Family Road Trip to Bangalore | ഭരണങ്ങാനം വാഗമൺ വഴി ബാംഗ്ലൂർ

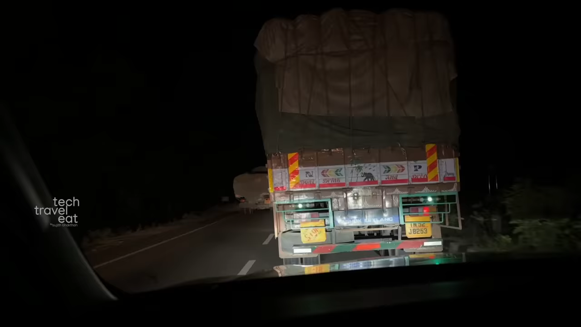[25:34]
പ്രോത്സാഹിപ്പിച്ചു കൊടുക്കൂ. വേണം, അവൻ ഓവർടേക്ക് ചെയ്തോണ്ടിരിക്കുക, ഒന്നും പറഞ്ഞ കാര്യമില്ല. അവൻ ഓവർടേക്കിംഗ് ലൈനിലാണ്. അവൻ ഓവർടേക്ക് ചെയ്ത് കഴിഞ്ഞാൽ ലെഫ്റ്റി മാറ്റും.
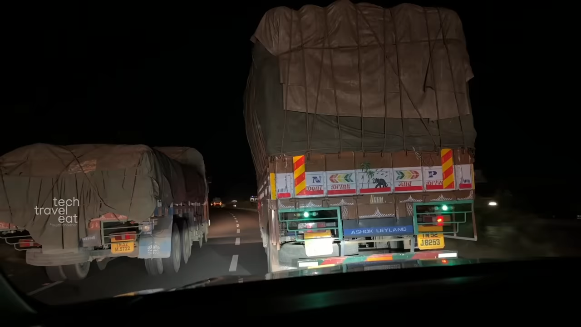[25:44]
അതെ, ലെഫ്റ്റ് മാറ്റിയില്ലെങ്കിൽ റൈറ്റിൽ തുടരും, അതാണ് പ്രശ്നം. ഞങ്ങളുടെ പുറകിൽ ഒരു 19 വണ്ടി വേറെ ഉണ്ട്.
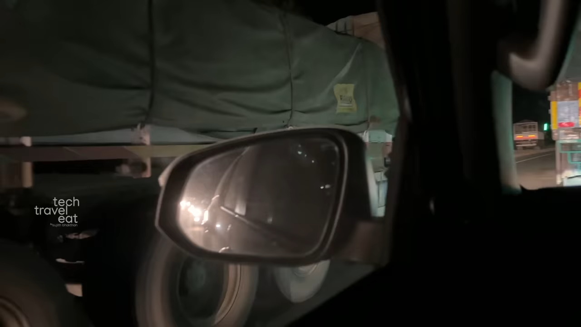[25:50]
മിക്കവാറും ഒരു തന്നെ ഇപ്പൊ ഇടത്തൂടെ കയറ്റിക്കൊണ്ട് വരും. വേണ്ട, നോക്ക് കണ്ട, അവൻ മിടുക്കനാ.
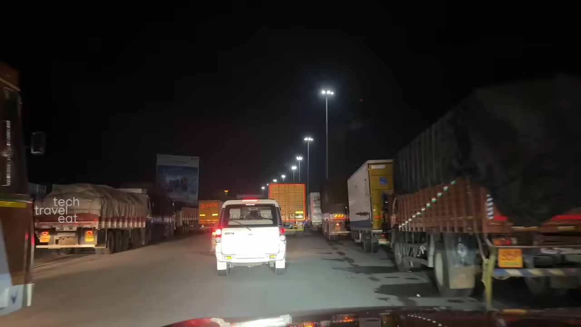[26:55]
സോ നമ്മൾ കർണാടകത്തിൽ കയറിയിരിക്കുകയാണ്. ഇനി കേവലം 28 കിലോമീറ്റർ ഓൺലി. കർണാടകത്തിൽ കയറിയതും കട്ട ബ്ലോക്കാണ്, ഒരു രക്ഷയില്ല. അന്യ ബ്ലോക്ക്, ഇവിടെ ടോൾ പ്ലാസ. ടോൾ പ്ലാസ.